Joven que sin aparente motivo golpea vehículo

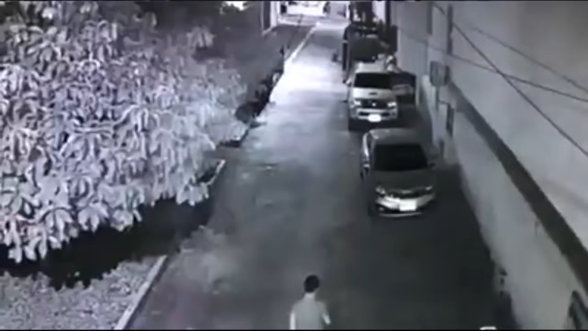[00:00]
En registro de video quedó grabado el momento en el que un joven sin aparente motivo golpea este vehículo parqueado en un lugar indeterminado de la ciudad.